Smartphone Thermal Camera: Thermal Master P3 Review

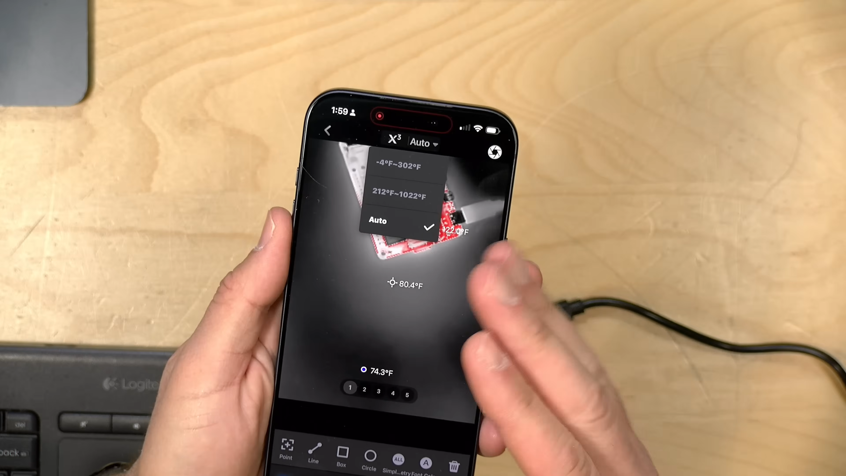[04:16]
On screen: spot 80.4°F
But you can't have a range that goes from negative 4 to 1022.
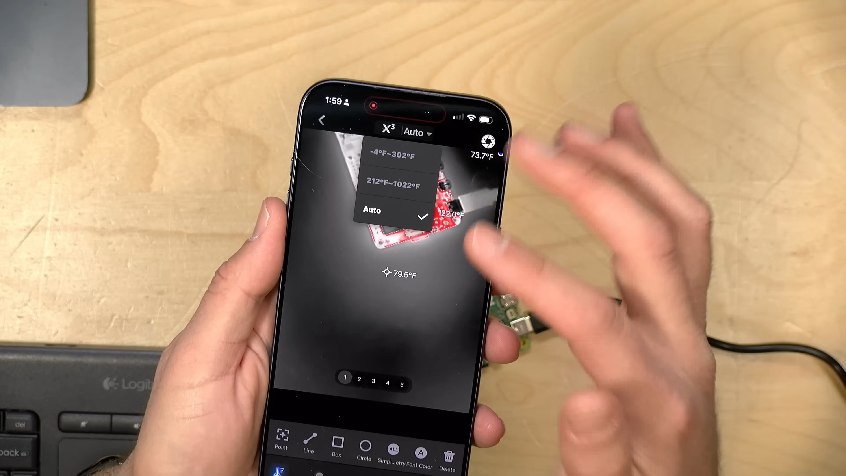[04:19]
On screen: spot 79.5°F
But most things won't have that big of a variation in temperature.
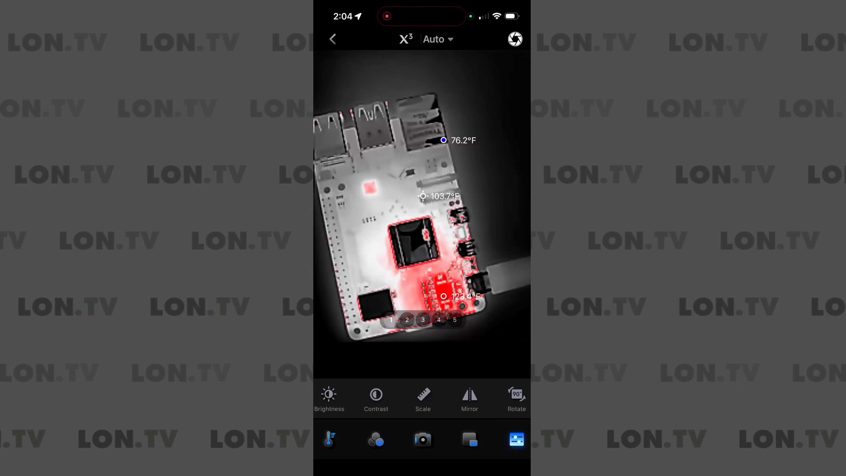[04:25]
Now, if you wanted to have the scale up all the time, if you go into the settings on the right-hand side here and go to scale and turn that feature on,
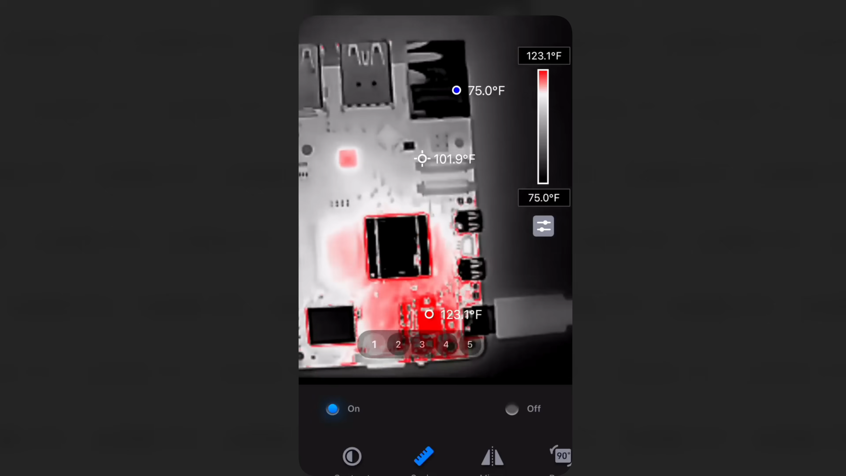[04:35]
On screen: spot 101.9°F, max 123.1°F, min 75.0°F, scale top 123.1°F, scale bottom 75.0°F
you will get a scale in the window there
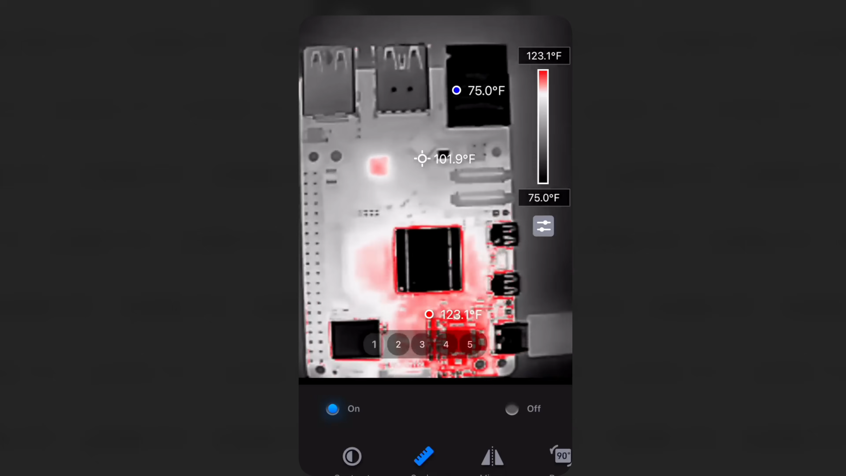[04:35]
On screen: spot 101.9°F, max 123.1°F, min 75.0°F, scale top 123.1°F, scale bottom 75.0°F
so you can
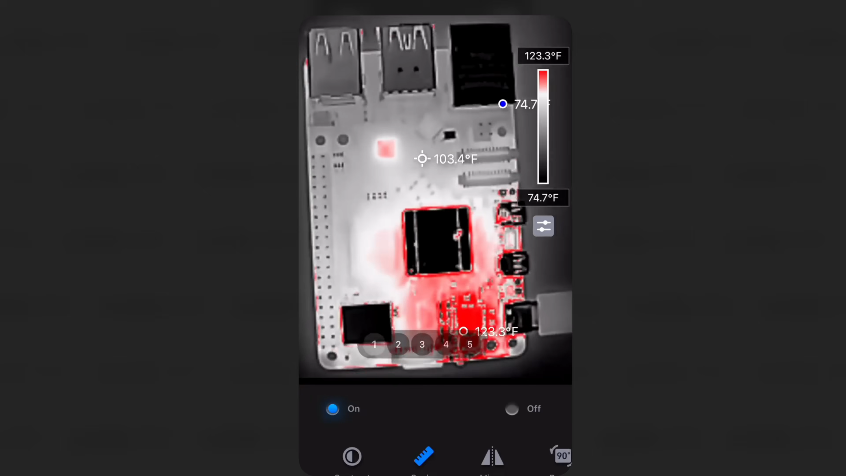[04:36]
On screen: spot 103.4°F, scale top 123.3°F, scale bottom 74.7°F
see what the minimum and the maximum that it's reading as you are looking at your object.
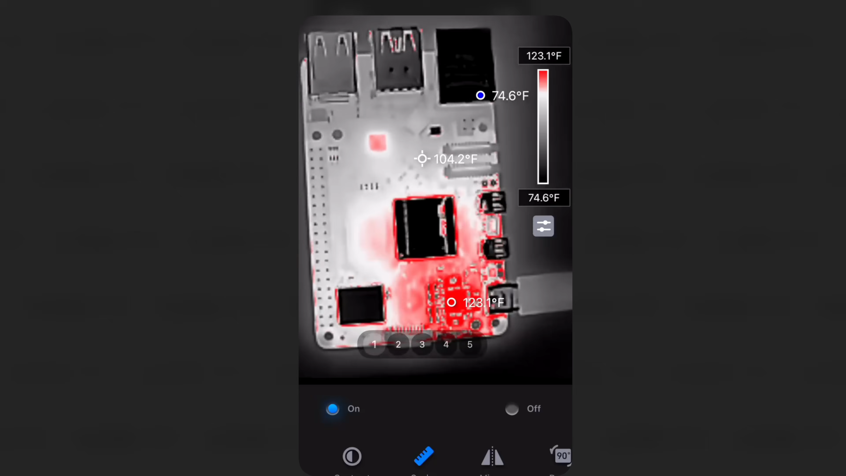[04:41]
On screen: spot 104.2°F, max 123.1°F, min 74.6°F, scale top 123.1°F, scale bottom 74.6°F
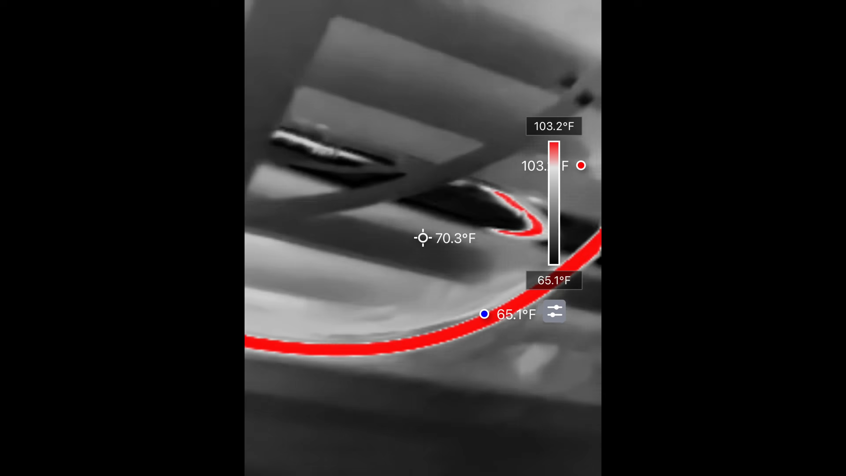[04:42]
On screen: spot 70.3°F, scale top 103.2°F, scale bottom 65.1°F
I also did some footage here of some things around the house.
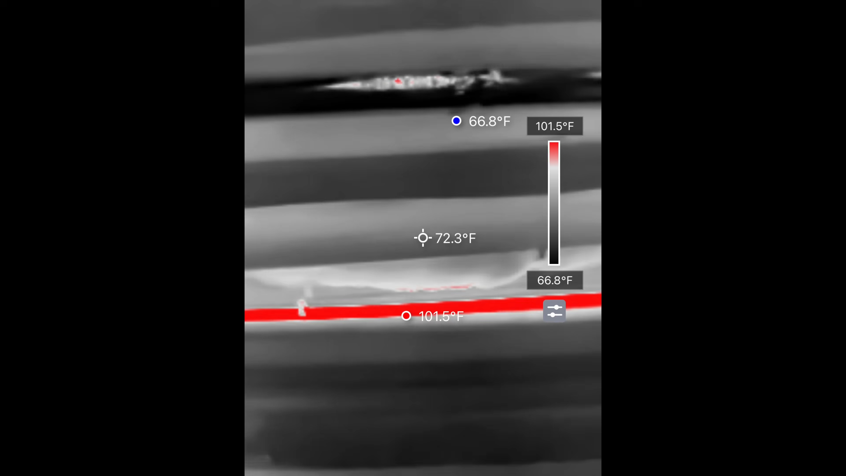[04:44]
On screen: spot 72.3°F, max 101.5°F, min 66.8°F, scale top 101.5°F, scale bottom 66.8°F
So this is my hot water line that is running through. And it's not bad for this kind of thing.
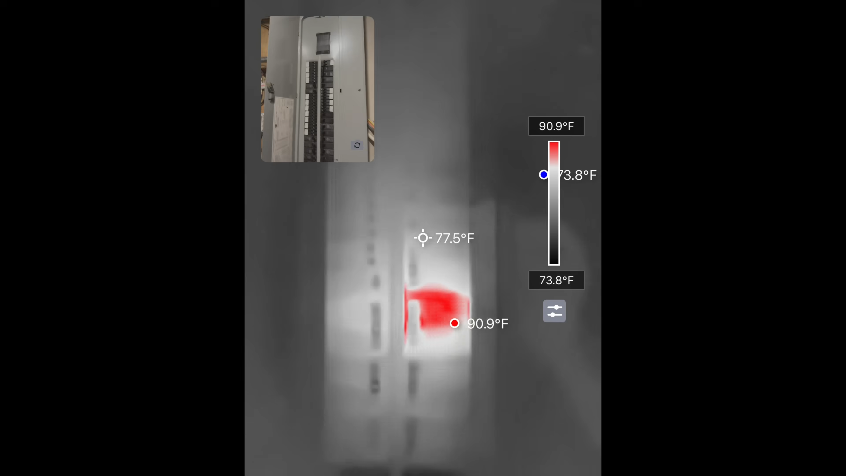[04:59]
On screen: spot 77.5°F, max 90.9°F, scale top 90.9°F, scale bottom 73.8°F
And that's really important for something like this shot here of my electrical panel.
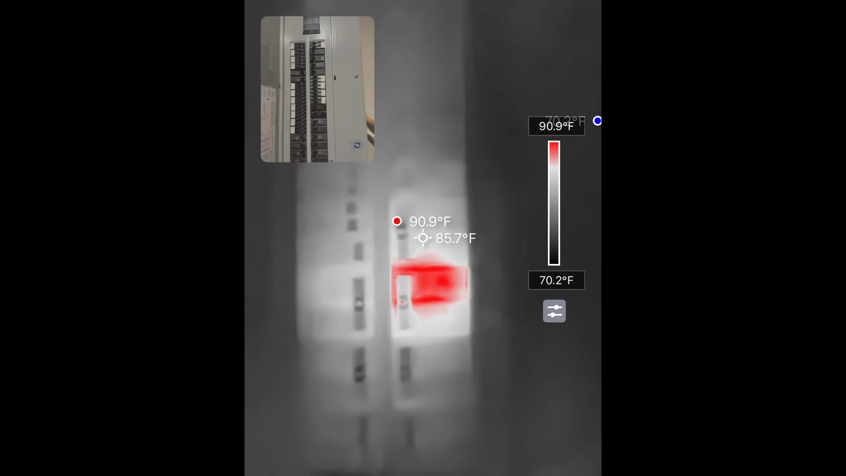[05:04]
On screen: spot 85.7°F, max 90.9°F, scale top 90.9°F, scale bottom 70.2°F
Because as you can see, there's just not a lot of detail when you go out further from one of these objects. This camera really likes to be close in.
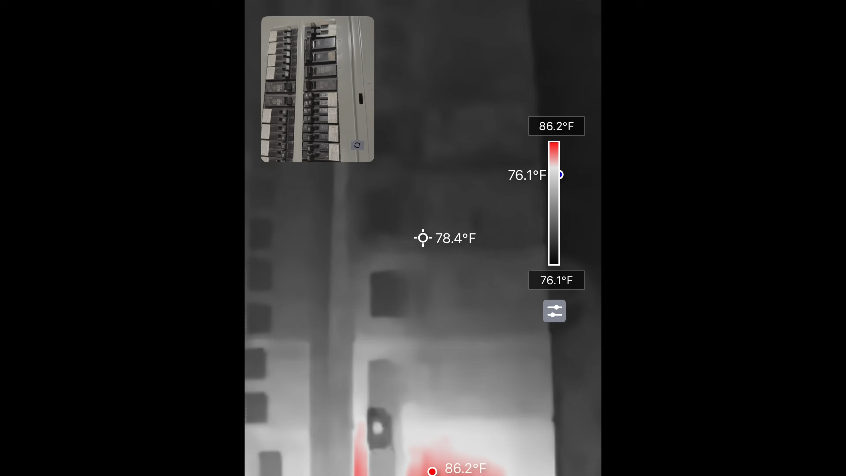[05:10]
On screen: spot 78.4°F, max 86.2°F, min 76.1°F, scale top 86.2°F, scale bottom 76.1°F
So having that other camera view that's coming from your phone camera can be really helpful in figuring out exactly what it is that you're looking at.
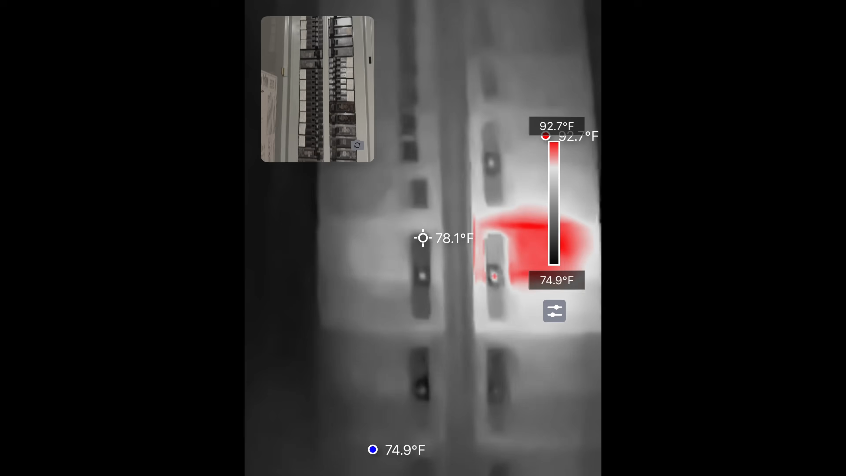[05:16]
On screen: spot 78.1°F, scale top 92.7°F, scale bottom 74.9°F
Because the second you get a little too far away, the image gets kind of mushy due to the low resolution.
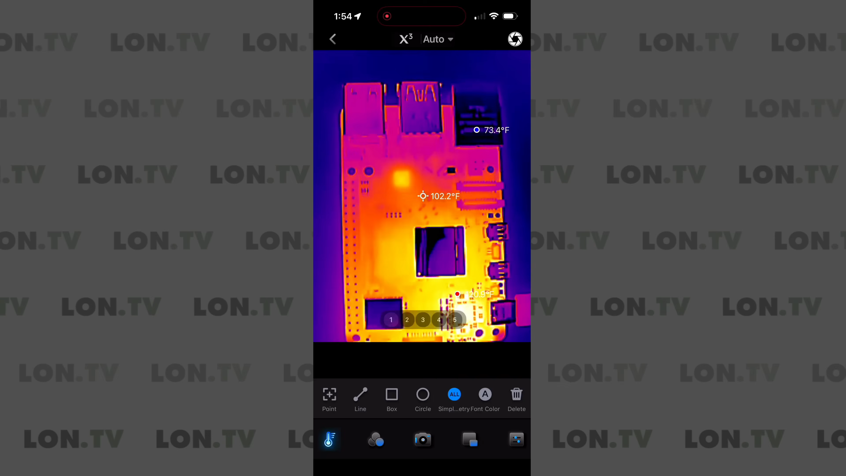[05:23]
On screen: spot 102.2°F
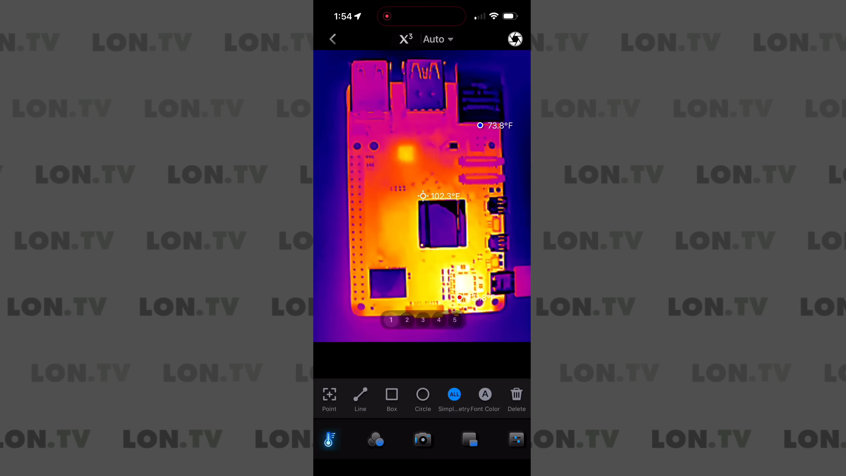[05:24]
Now, of course, this does require their app to operate. You'll find that in the Google Play or the iPhone store. And it gives you a good amount of features, actually. So right now I've got it in this color mode here.
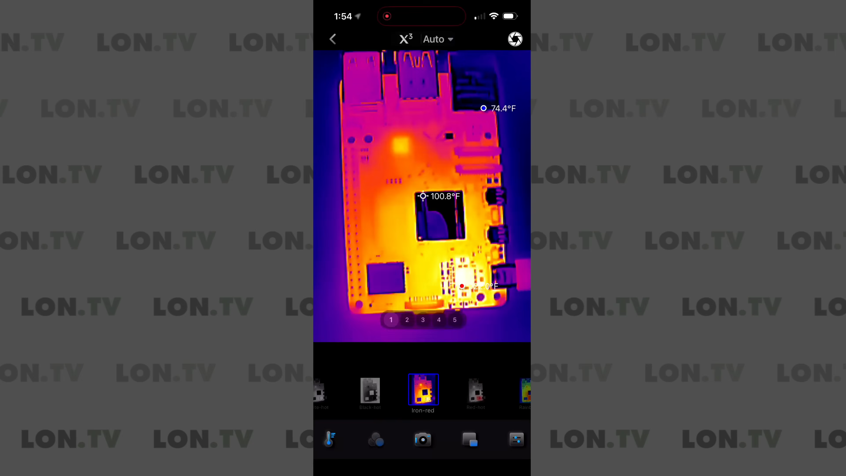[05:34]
I can actually switch this to something else. So they have a white hot mode here. You've got black hot. You've got the one we were just looking at.
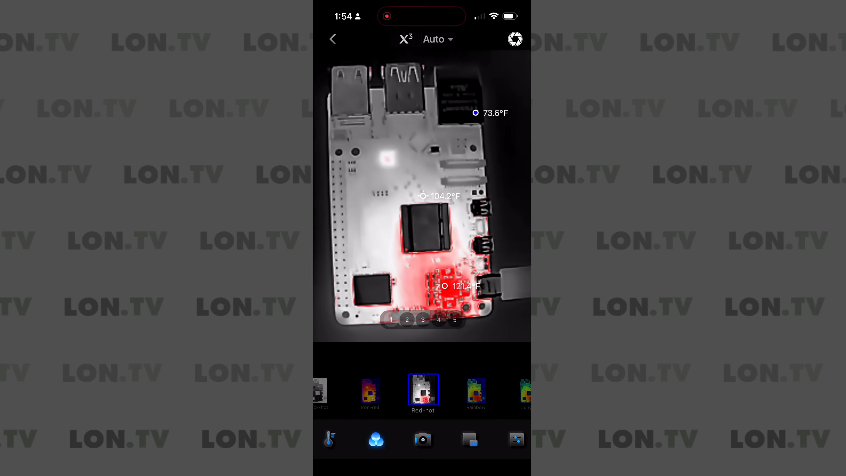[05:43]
They've got one here that looks for hot spots in the area that you're investigating. You'll see the temperature range here goes from about 74 or so to 121 degrees Fahrenheit.
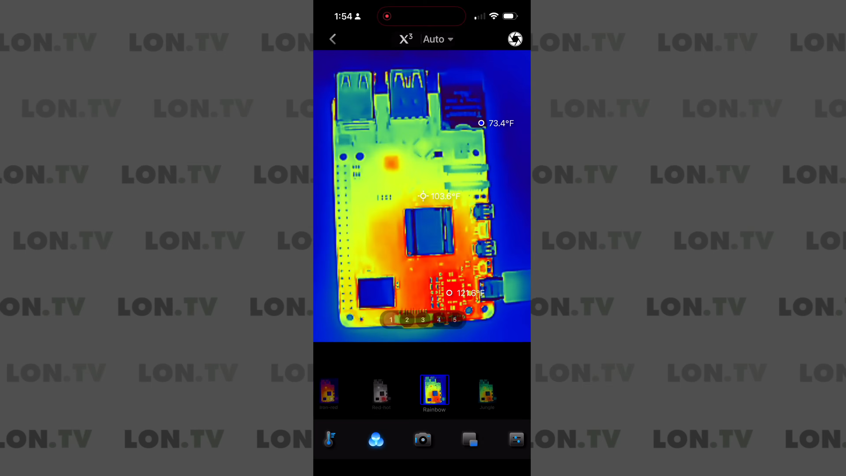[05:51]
You can, of course, enable Celsius, but I switched mine into Fahrenheit.